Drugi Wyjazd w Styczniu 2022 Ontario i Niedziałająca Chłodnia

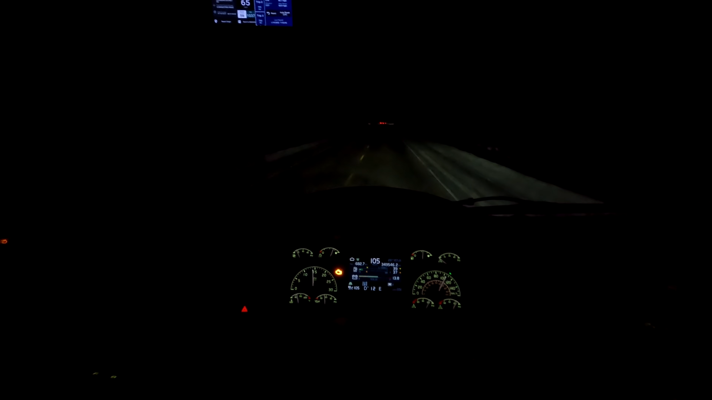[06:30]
Szybciej schodzi jak na takich mrozach. To jest pierwszy maruder. On wyjeżdżał 5 minut przede mną. Jeszcze go powinienem zaraz wyprzedzić.
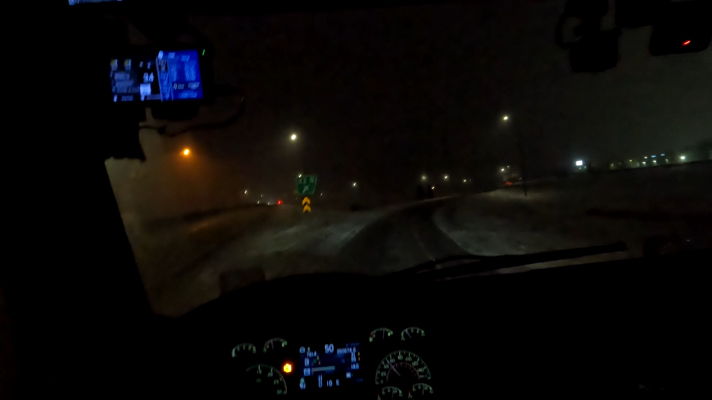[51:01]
No, ciekawa dzisiaj była ta obwodnica. Trzeba przyznać. Cały dzień spokojnie się jechało. A jak się wyjechało z lasów i ze skał na prerię, zrobiła się kaszana. Ale i tak dobrze, że to jest po tym, po opadach.